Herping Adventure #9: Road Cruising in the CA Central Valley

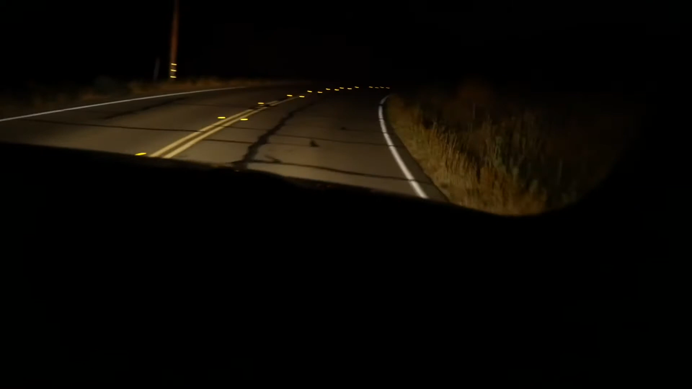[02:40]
hanging out the window, and the road is what we focus at.